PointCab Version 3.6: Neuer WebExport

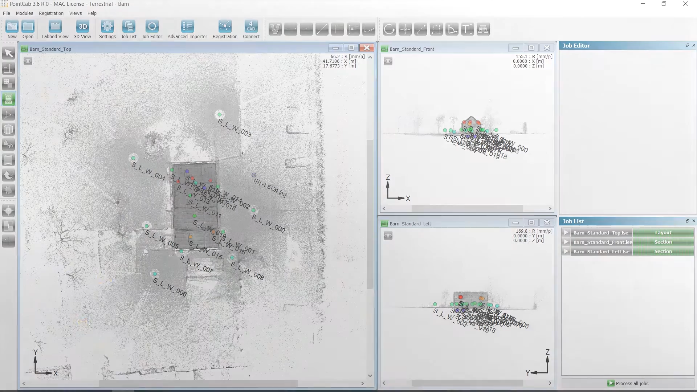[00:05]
Beim Webexport definieren wir, wie üblich, zuerst einen Bereich, den wir exportieren möchten. Neu ist, unter Panorama können wir den neuen Viewer mit dem planaren Panoramen auswählen. Die bisherige Darstellung mit den Bubble Views steht nach wie vor zur Verfügung. Die Bubble Views benötigen jedoch Flash für die Darstellung und können daher nicht auf Mobilgeräten betrachtet werden.
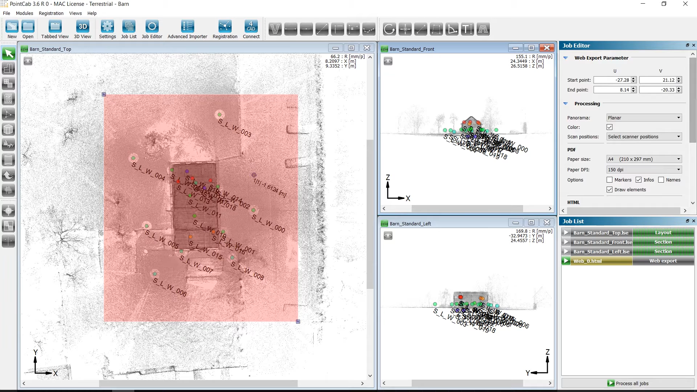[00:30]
Nach der Berechnung öffnen Sie mit einem Doppelklick das berechnete Projekt und es öffnet sich der Webbrowser. Auf der linken Seite ist das Projekt in der Darauf-Ansicht samt den Scanner-Positionen dargestellt.
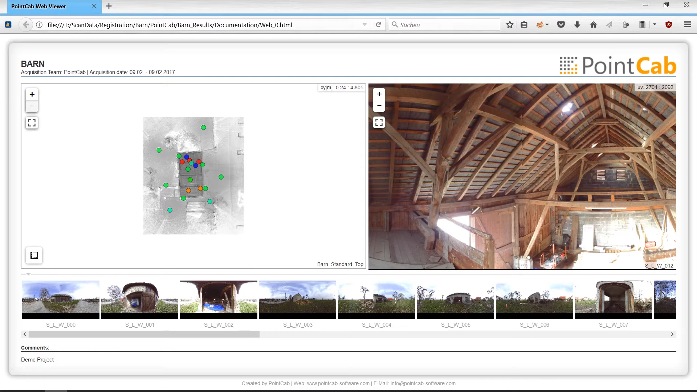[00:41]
Das Zoom ist nun deutlich fließender. Hier sehen Sie die neue Planar-Ansicht,
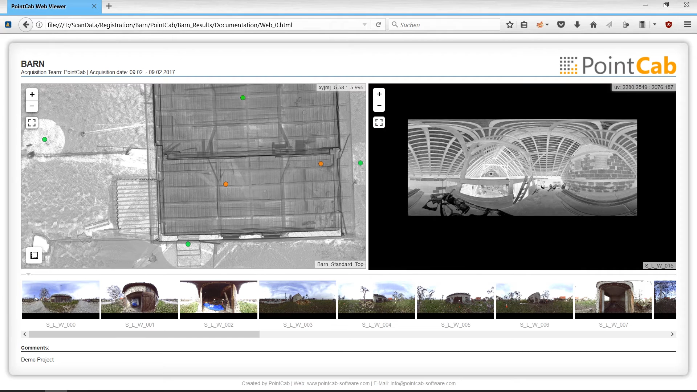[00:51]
in die Sie sehr tief hineinzoomen können und sehen können, wie detailliert die Darstellung ist. In den Grundrissen haben wir die Möglichkeit, direkt in diesen Maßen aufzunehmen.
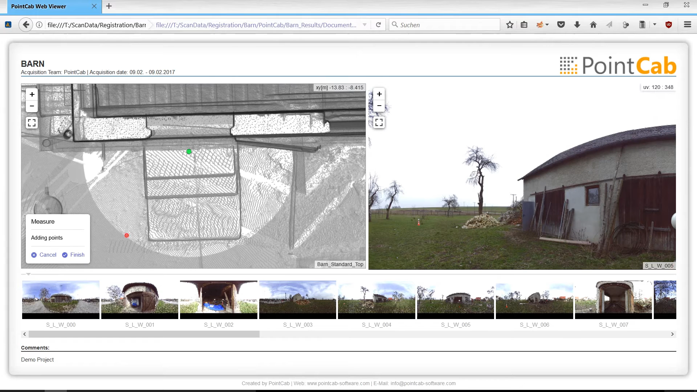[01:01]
Dazu wählen wir die entsprechenden Punkte für Distanzmessungen oder definieren eine Fläche,